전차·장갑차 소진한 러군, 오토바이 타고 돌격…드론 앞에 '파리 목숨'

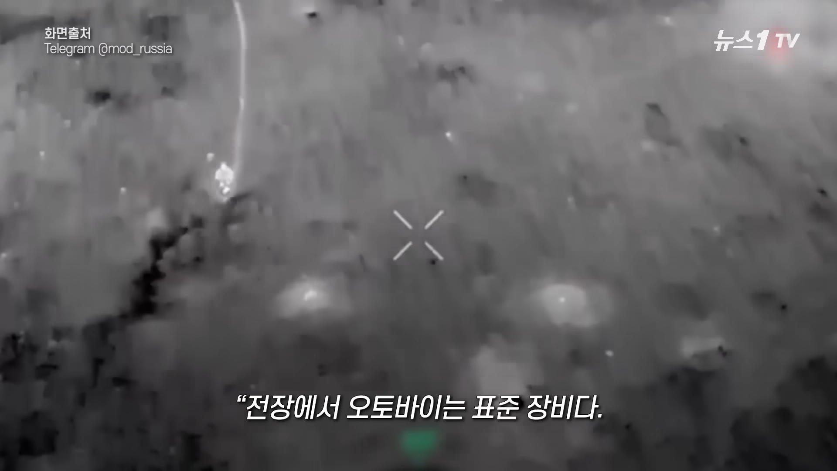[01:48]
오토바이는 표준 장비다 이렇게 작고 기동성이 뛰어난
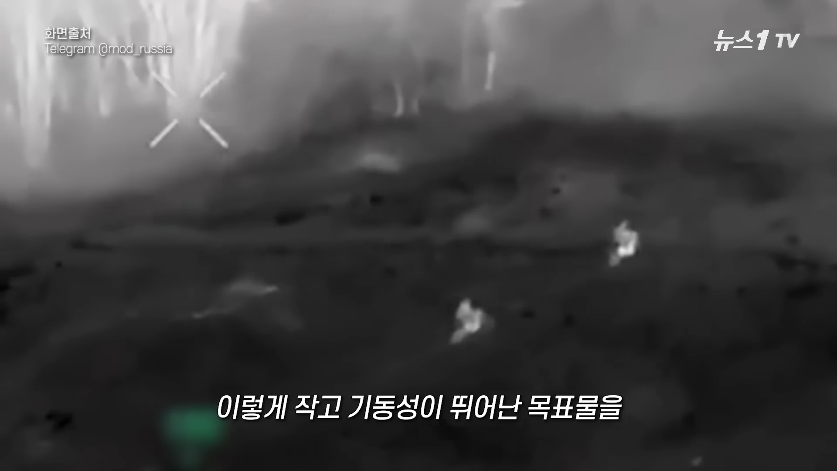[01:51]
목표물을 드론으로 맞히는 건 어렵다고 밝힐 정도로 큰 기대를 걸고 있습니다 소수로 빠르게 이동해 적 참호에 침투하거나 때로는 박격포탄